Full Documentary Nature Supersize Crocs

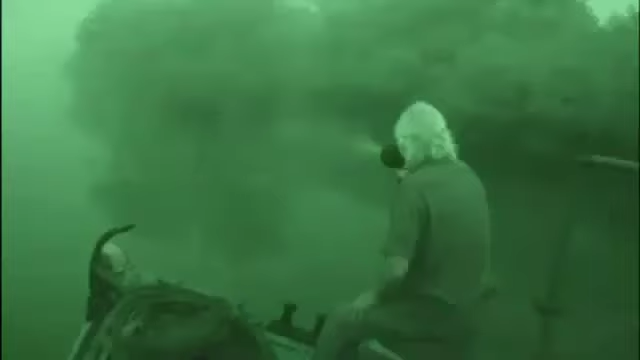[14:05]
So in the myriad of waterways that surround the Maharaja's palace, Ram goes in search of another monster.